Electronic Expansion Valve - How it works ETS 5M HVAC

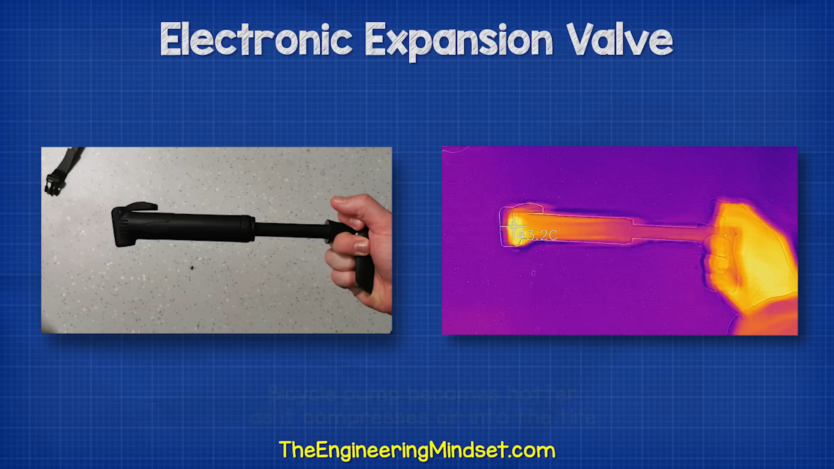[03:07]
This is very important and we will see why in just a moment but if you've ever pumped up a bicycle tire you will notice the pump becomes hotter as it's compressing the air.
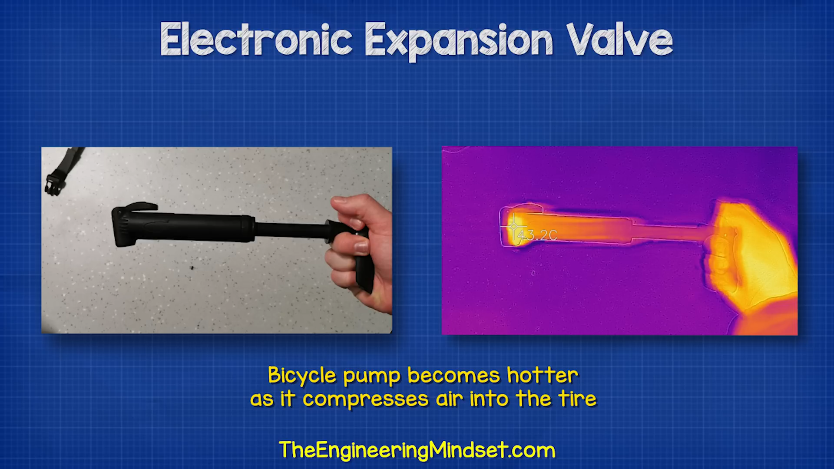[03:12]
The refrigerant is then pushed into the condenser where it enters as a high pressure high temperature superheated vapor.